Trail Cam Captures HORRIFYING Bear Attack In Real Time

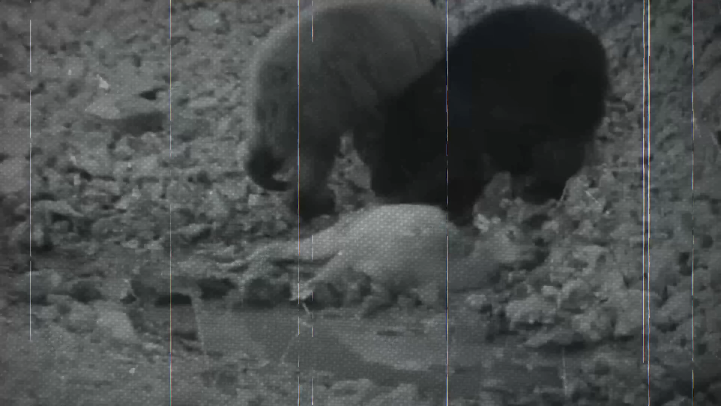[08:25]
The elk carcass is lying on the trail along with the hunter's supplies.
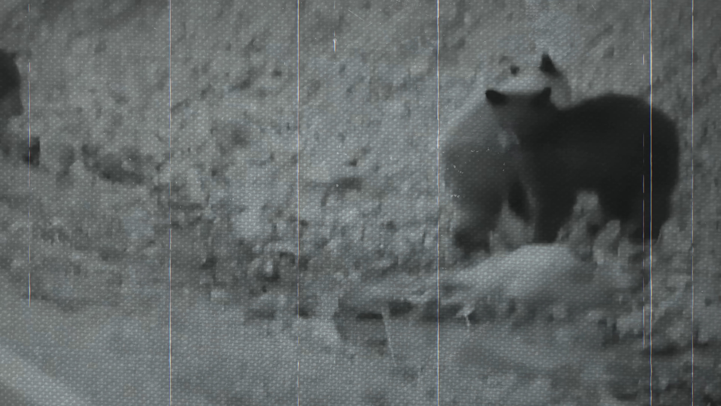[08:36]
followed by the same bear from the previous day and another cub. The mother bear bites into the corpse, pulls it closer to her cubs, and then moves away to let them eat.